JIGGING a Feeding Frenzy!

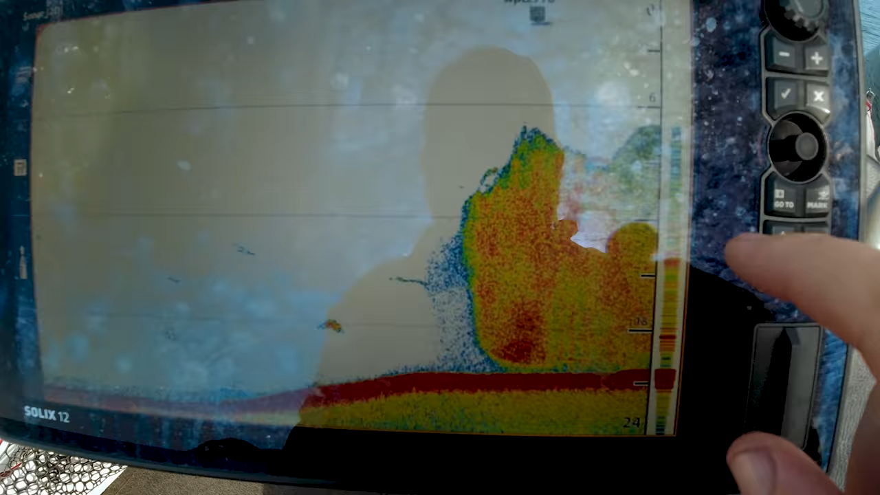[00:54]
There's a big fish sitting on top of it there. Just go past it and drift back through it.
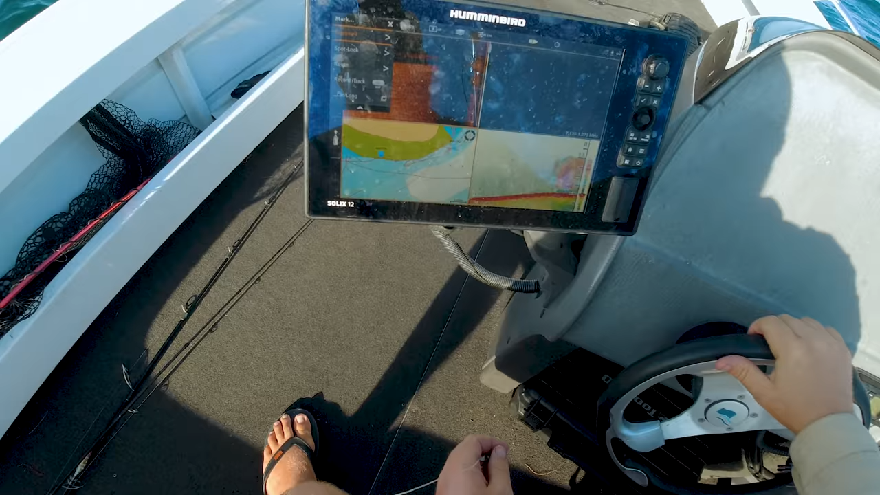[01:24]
There's some more bait there that I didn't add a little bit wider. I didn't see before.
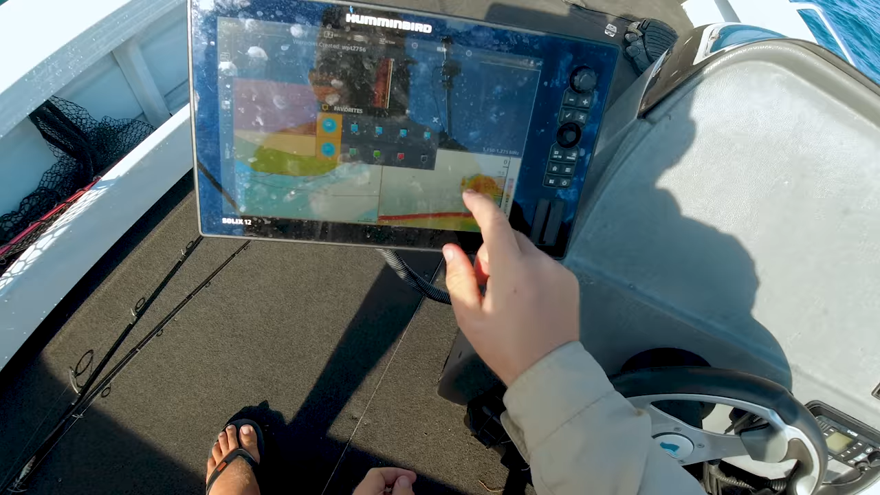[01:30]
So I'll just mark that bait. Just so we know where it is. Looks like there's some creatures there. Look at that. There's some creatures there.
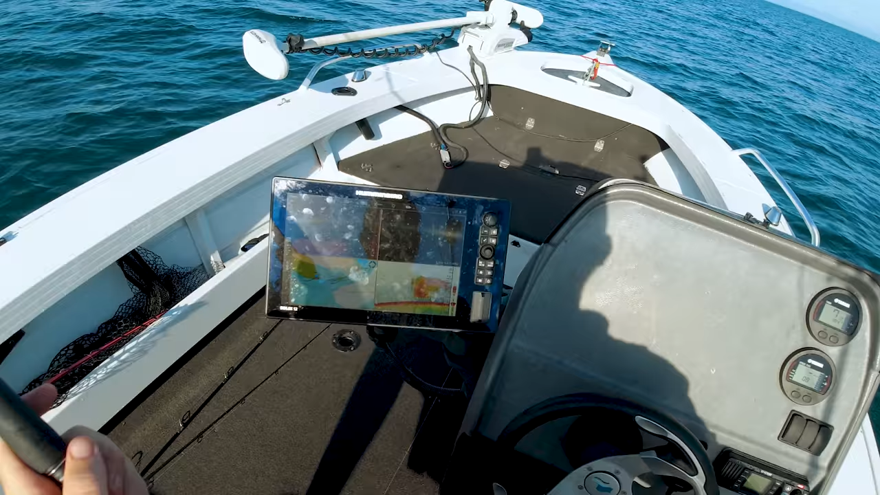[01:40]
We might just hit that now. Oh, hang on. I'll just get in front of it. We'll get in front of it. We'll come back. Look at the creatures on there. Yeah, look at that. All the bait and the creatures. Oh, sometimes they could be sharks, eh?
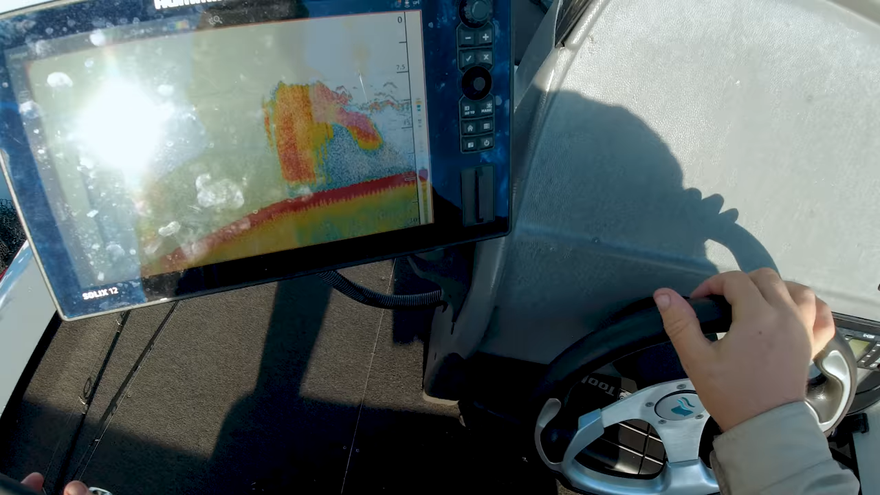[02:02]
They could be sharks. There's a few creatures there, eh?
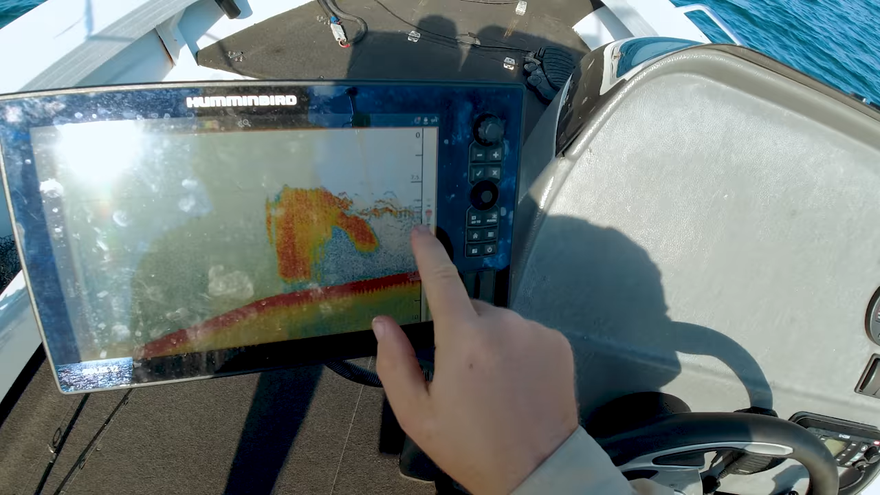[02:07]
Actually, this one that's following me now.